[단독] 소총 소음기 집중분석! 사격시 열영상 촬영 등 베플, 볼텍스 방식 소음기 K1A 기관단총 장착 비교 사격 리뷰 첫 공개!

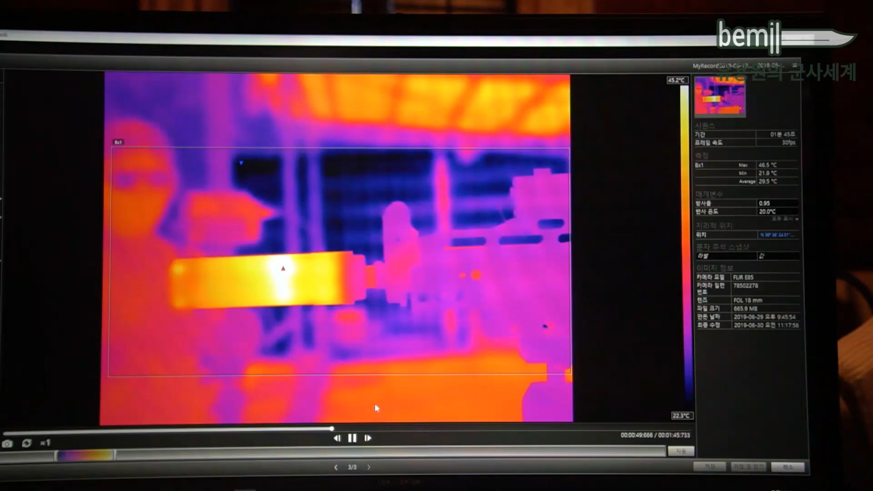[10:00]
자 보시면은요 이렇게 자 총기를 첫발을 발사를 하면 네 그래서 확실하게 이렇게 이 탐매가 이 소음기 쪽 안에서만 갖추는 부분들을 볼 수 있습니다 뭐 상당히 많은 부분도 앞으로 나가기도 하지만은요 자 이렇게 그 마치
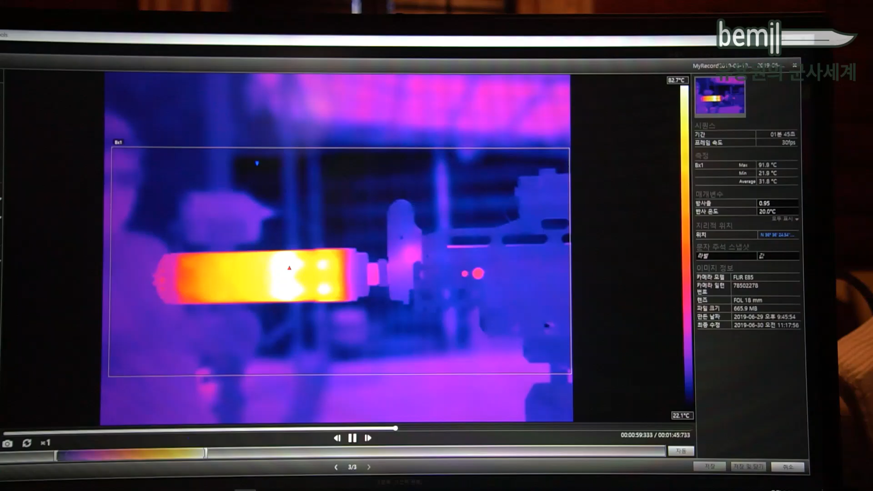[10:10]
On screen: scale bottom 22.1°C
우리가 그 이 제트 엔진을 돌리는 그런 것에 그 반대 순서라고 한번 생각을 하면 되겠습니다 자 그런 식으로 해서 이런
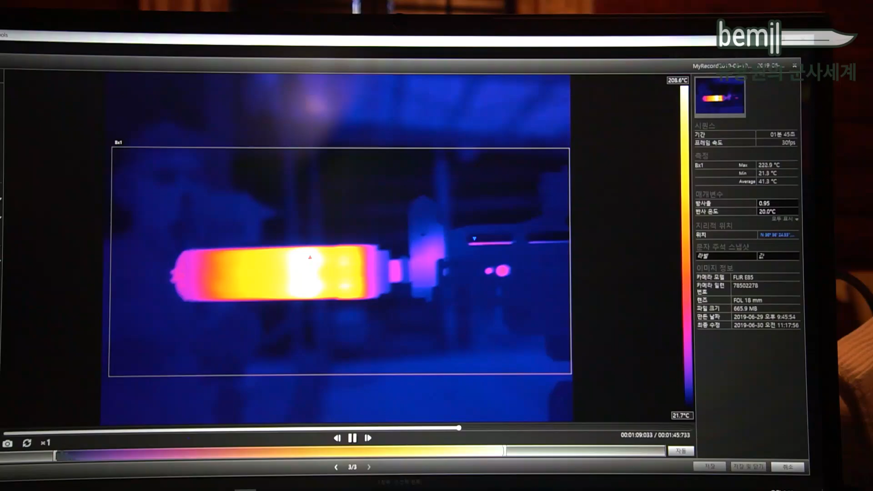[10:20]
On screen: scale bottom 21.7°C
소음과 화염을 줄이는 그러한 특성을 갖고 있습니다 물론 이렇기 때문에 최대 지금 보면은 한 200 한 60 정도까지 260도 정도까지 올라가는 그러한 모습을 보이고 있습니다마는 이것도 어느 순간이 지나고 나면은 이러한 볼텍스 안정화가 되면서 그러면서 다시 또 온도가
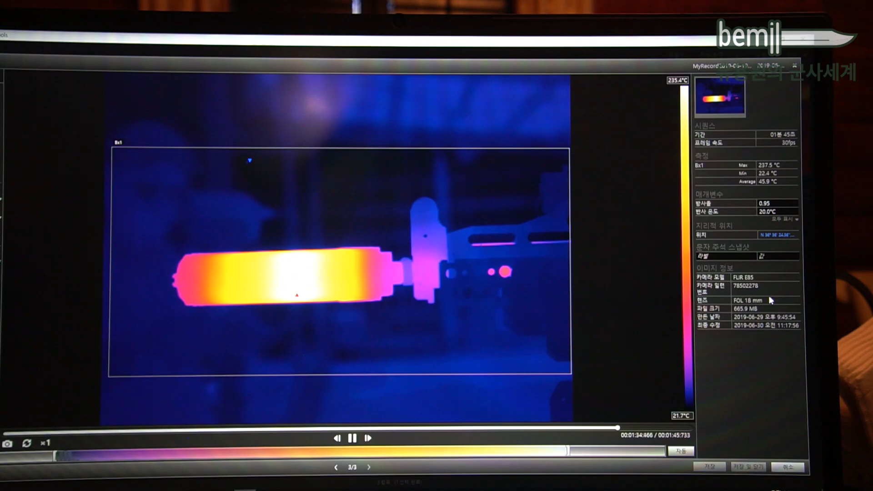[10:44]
On screen: max 237.5°C, scale bottom 21.7°C
한 뭐 한 200 한 40도 혹은 220도 이런 때에서 안정적으로 발사되는 듯한 그런 모습들을 볼 수가 있습니다